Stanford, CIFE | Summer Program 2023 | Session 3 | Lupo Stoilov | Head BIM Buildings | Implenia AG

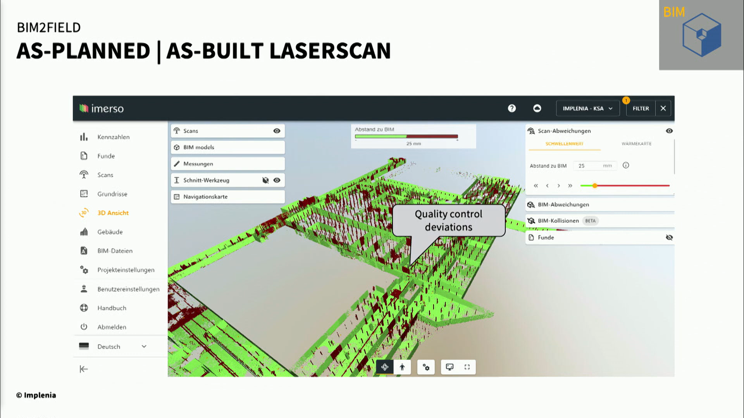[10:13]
So we see here the difference, the red zones, they have more than 25 millimeters of difference.